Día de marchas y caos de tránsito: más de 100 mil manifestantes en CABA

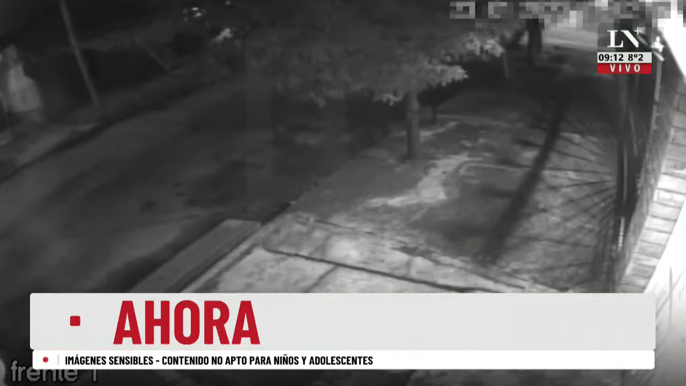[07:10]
Acá van a aparecer estos delincuentes que vienen corriendo a un motociclista y terminan esos delincuentes identificados.